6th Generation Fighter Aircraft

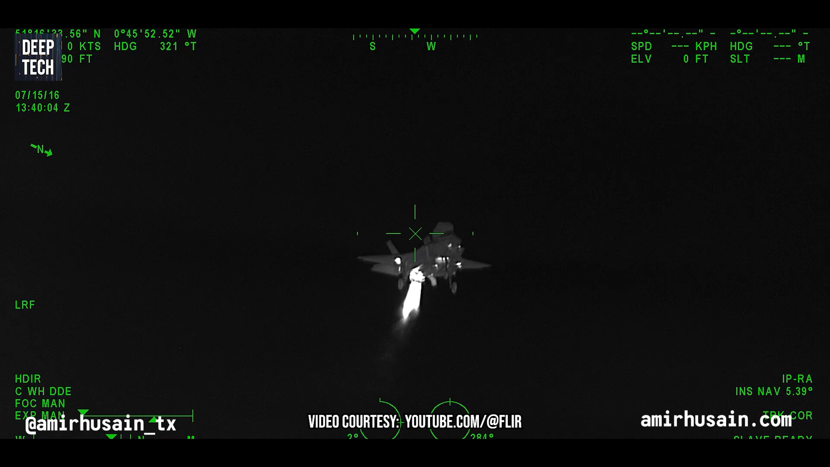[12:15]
If they emit a plume, you can see that plume. If they create heat from their engine, you can see that heat.
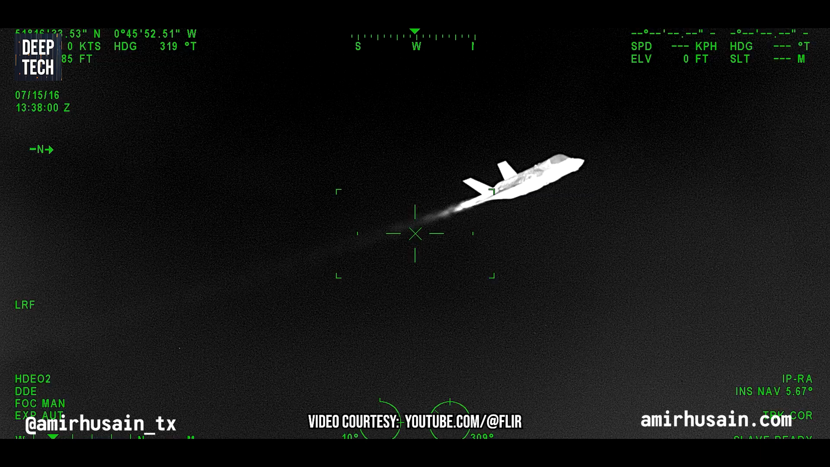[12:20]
And of course fifth generation aircraft do try to protect their exhausts and try to reduce their heat signatures.